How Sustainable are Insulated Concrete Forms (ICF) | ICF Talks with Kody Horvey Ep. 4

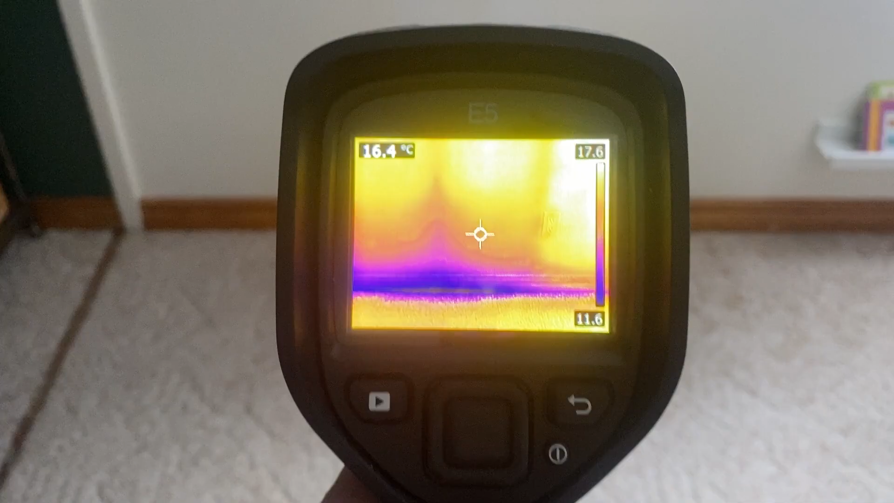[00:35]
On screen: spot 16.4°C
But we already know that a wood structure is less insulation,
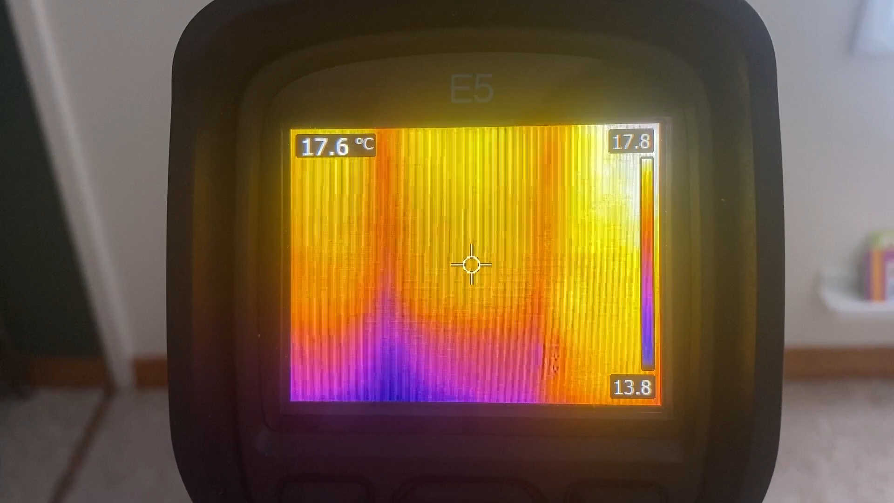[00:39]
On screen: spot 17.6°C
they're not very efficient, they're not airtight, there's no continuity in the system or the insulation.
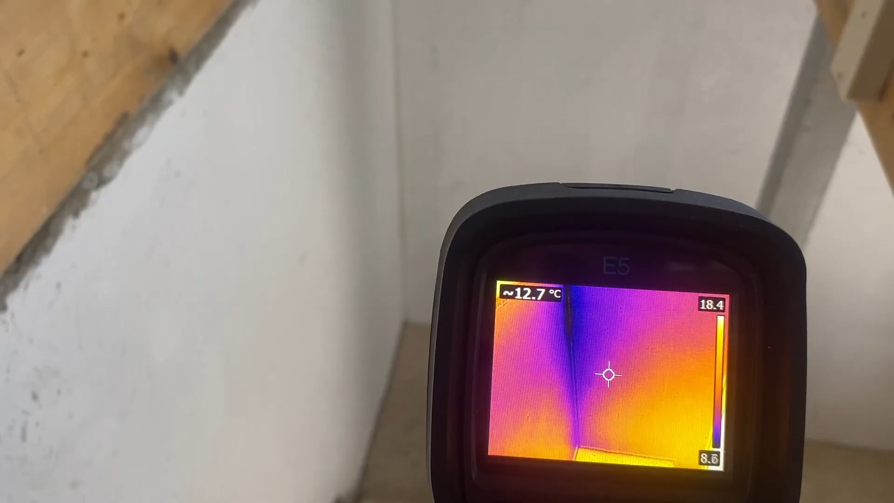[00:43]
On screen: spot 12.7°C
So now the next step is if you want to try to build something comparable to ICF, you have to upgrade that system.